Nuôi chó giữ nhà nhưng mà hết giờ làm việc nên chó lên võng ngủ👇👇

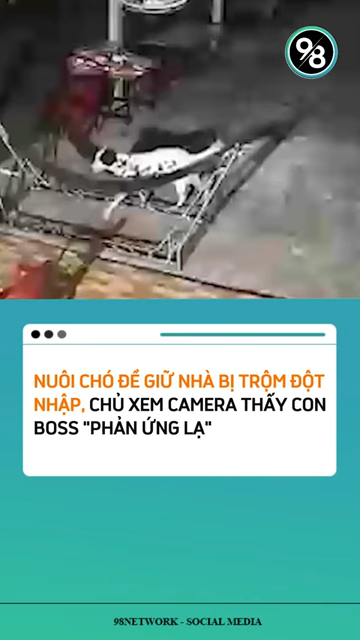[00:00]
Nuôi chó để giữ nhà, chủ xem camera, phát hiện lúc trộm ghé thăm thì con bóp đang nằm giọng đu đưa ngủ Thực hiện nghiêm túc nguyên tắc hết giờ làm việc thì tắt hết tất cả mọi thứ liên
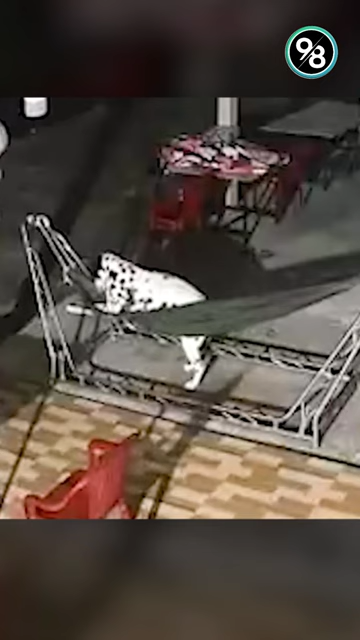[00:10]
quan đến công việc Thế nên giờ đã đến giờ nghỉ nên chú chó đã leo lên giọng vừa nghỉ ngơi, vừa đu đưa bản thân vào giấc ngủ Không lâu sau đó một thanh niên trùm kính toàn thân từ chân tới đầu,
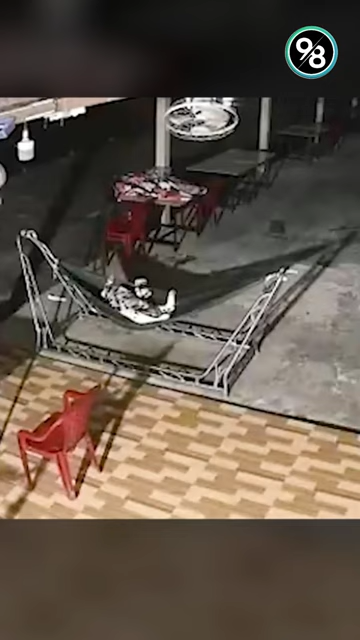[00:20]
thập thò đi vào nhà, đi ngang qua chỗ chú chó đang nằm trên bỏng Thế chú chó không có chút động tỉnh gì, liền ung dung đi thẳng ra chuồng gà,
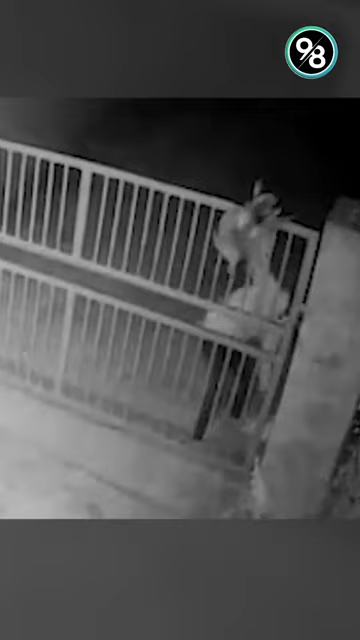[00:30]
bắt luôn hai con rồi phóng như bay ra cổng Nơi có đồng đội đang nhấn chờ Riết nhiều cái thấy mệt ghê, bởi vậy nhiều lúc bất mãi cũng không muốn nói luôn thì tỉnh Mặc dù gặp một chút cầm kênh trong công đoạn trèo qua cổng nhà, nhưng thanh niên vẫn trót lọt thực hiện xong phi vụ và không quên mang đôi giấc về Khoảnh khắc tên trợm phát cực khổ rình rập đi bắt gà lúc giữa đêm Trong khi chú chó giữ nhà của gia chủ thì nằm trên bỏng ngủ ngon lành, đã khiến cho cộng đồng mạng cười đến nước mắt